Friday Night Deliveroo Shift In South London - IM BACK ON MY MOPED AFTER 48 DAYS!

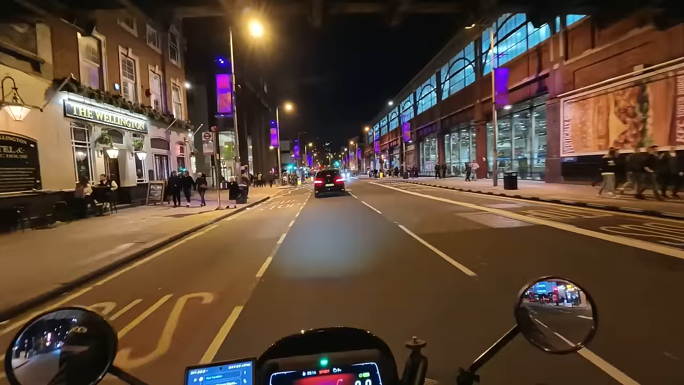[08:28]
about four quid all right the only issue about picking up from oaxaca is that i have to go down oh no no i know exactly where to go actually huh this guy's parked here on a single yellow can we park on single yellows it says up there no loading monday to friday yeah
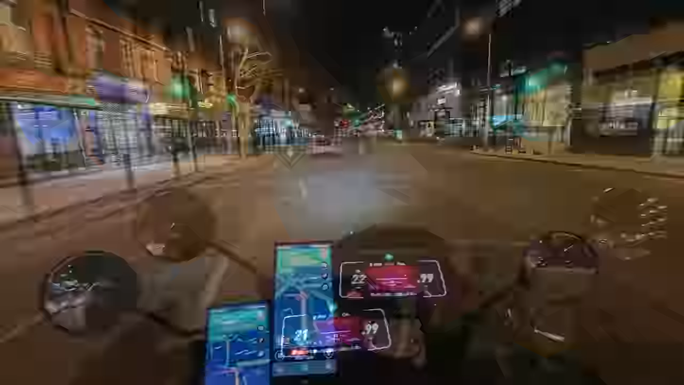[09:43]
i think it's time to take off these uh heated grips as well i don't think i need them anymore i'm gonna see later on tonight how my hands are feeling but it is uh it's definitely warming up a little bit now uh i can go there in it yeah
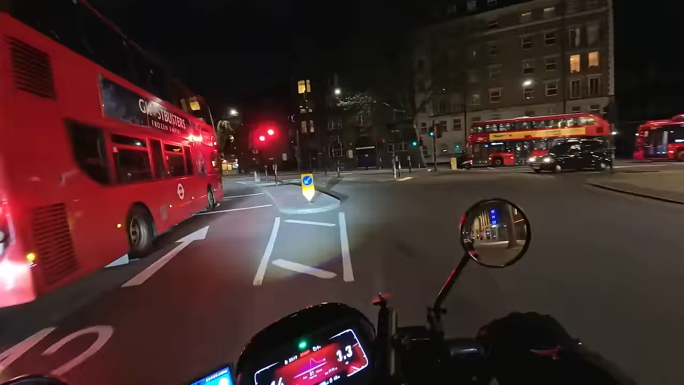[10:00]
look how much room there is oh is there an ambulance coming what way are they gonna go what way
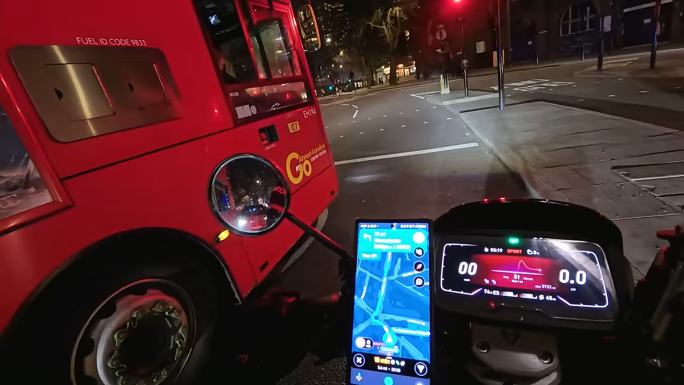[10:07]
are they going what way are they going where are they going i'm coming this side
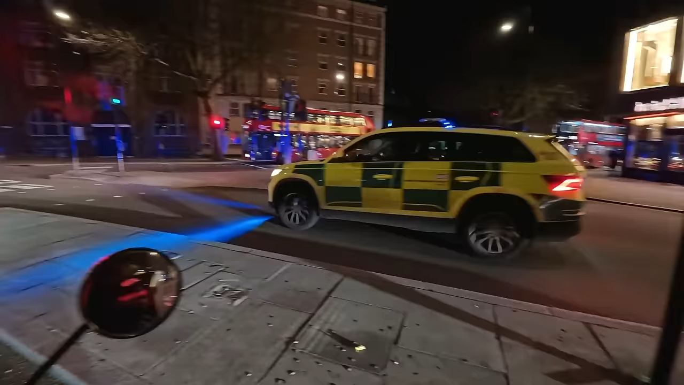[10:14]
come on man come on man fuck
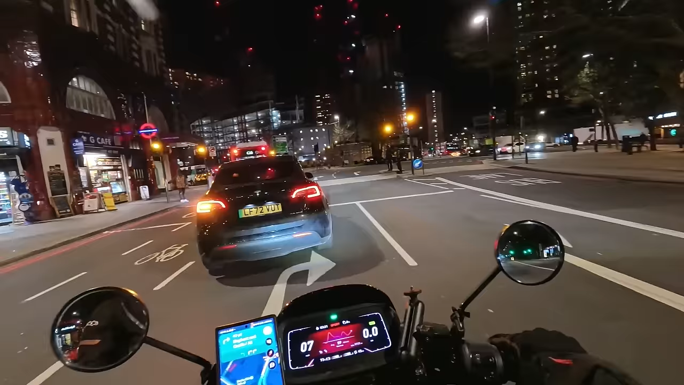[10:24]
people that is the left lane but no you want to sit in this lane all the way up here and the worst thing is they buy these cars that are like 80 grand and they can't even bloody drive them
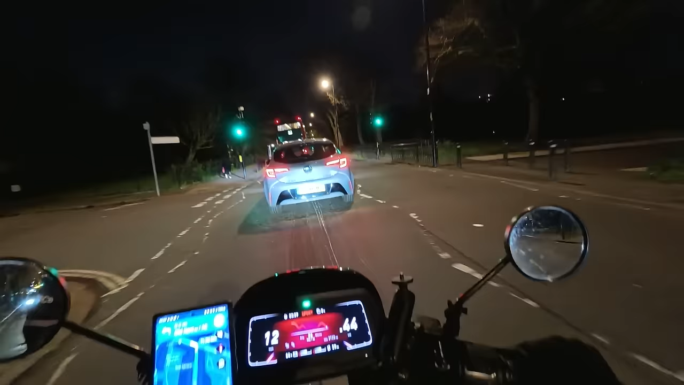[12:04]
i'm one minute away from this customer deep in the city of london now next to cannon cannon street road closed oh damn hopefully
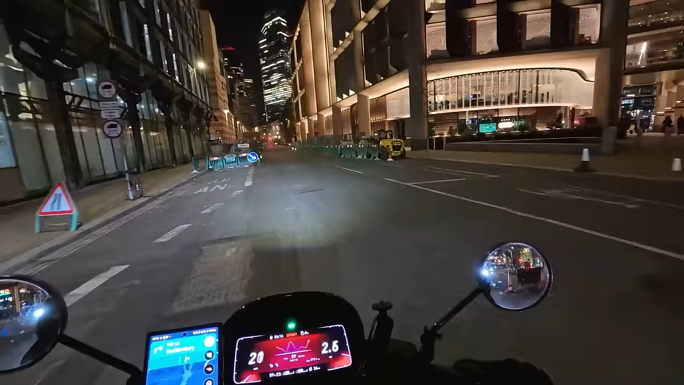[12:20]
i can still yeah i'll be able to get through up here
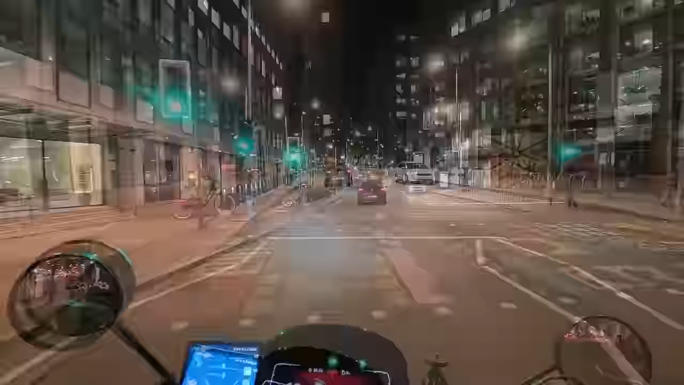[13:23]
lin's which is a chinese restaurant on southern bridge road oh look at that
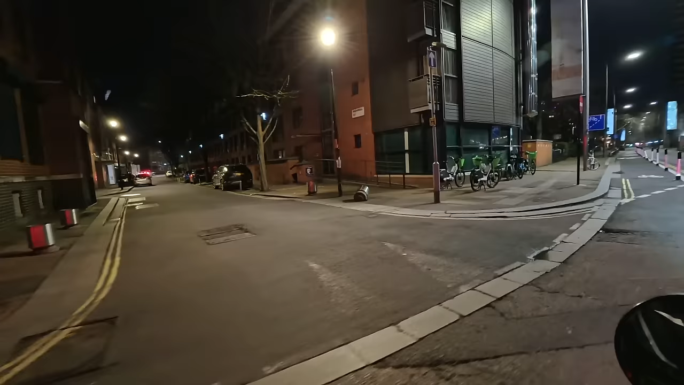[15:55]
i can go that way nice all